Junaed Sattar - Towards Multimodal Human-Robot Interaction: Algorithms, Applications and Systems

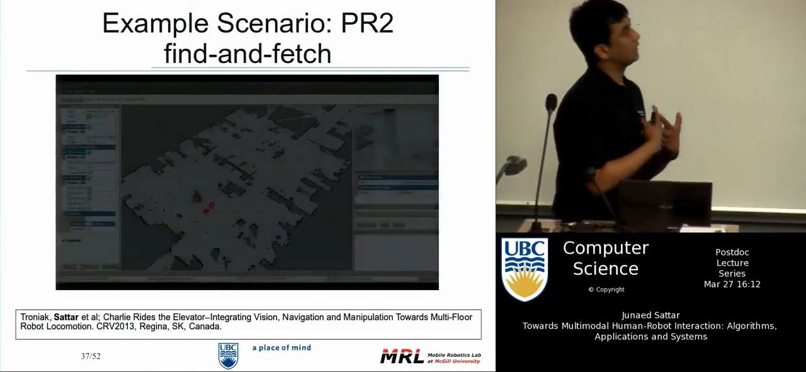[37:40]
So this combined vision, this combined navigation, and also manipulation, 3 things as a whole. So just to demonstrate what systems these days look like, so that's a real-time simulation of the robot as it winds through the environment.
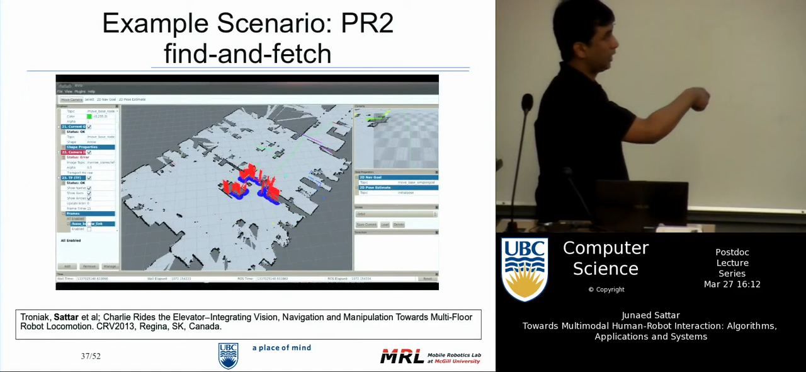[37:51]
And this is being displayed in Arbis, or robot visualizer.